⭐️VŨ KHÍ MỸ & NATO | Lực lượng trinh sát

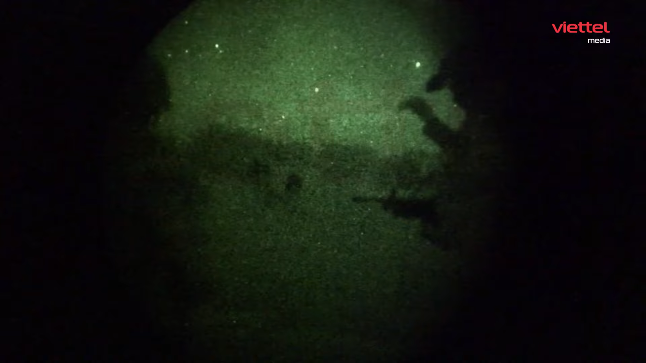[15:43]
Thiết bị này giúp chúng tôi trở thành chủ nhân của bóng đêm Quân đội Mỹ có thể hoạt động cả ban đêm Vì lính Mỹ được trang bị công nghệ nhìn đêm này
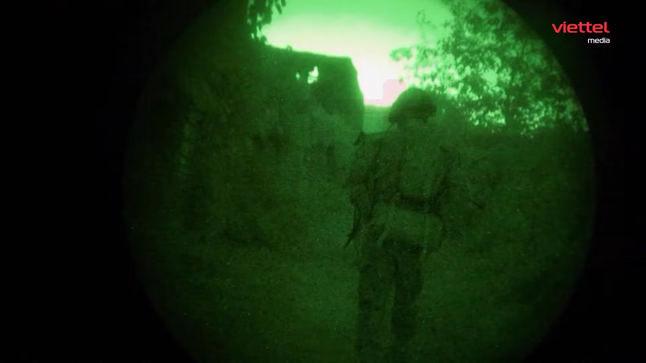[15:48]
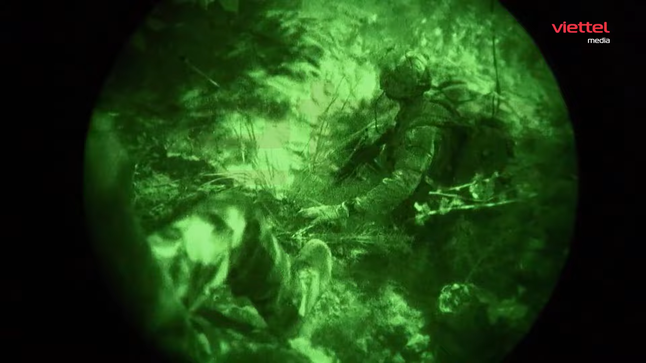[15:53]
Nó rất dễ để sử dụng Hầu hết binh lính ở Iraq và Afghanistan đang sử dụng hệ thống này Những gì bạn thấy trước mắt là ống nhỏ lớn Bushnell Nó nhẹ,